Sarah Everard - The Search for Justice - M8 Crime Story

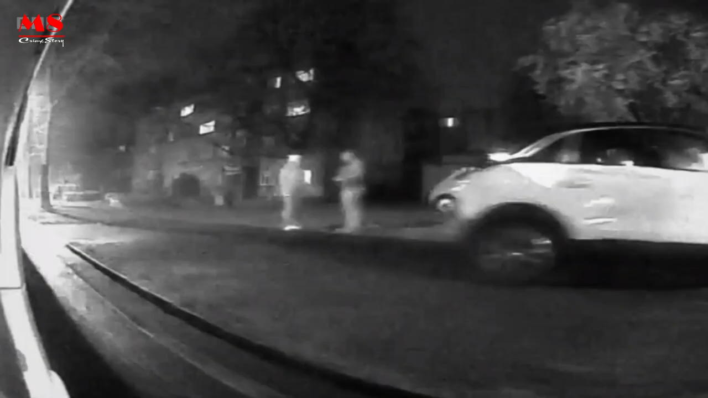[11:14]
Suddenly, it gave us a whole new line of inquiry. It appears she's probably got in a car. We finally had an answer as to where Sarah may have gone.
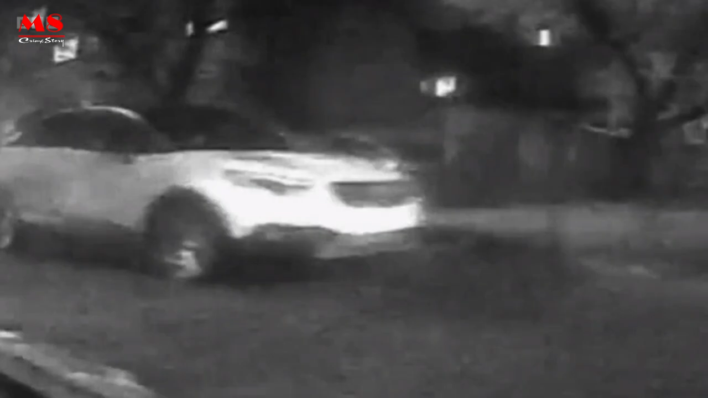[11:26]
You couldn't make out the registration, but what we did have is the list of all of the cars that had driven past at the time.